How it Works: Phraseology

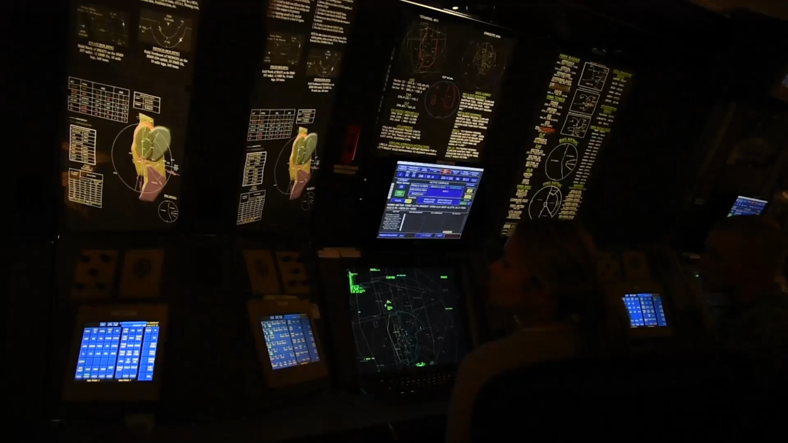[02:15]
I found that in RAPCON, which is the military version of the TRACON, it's the radar controller.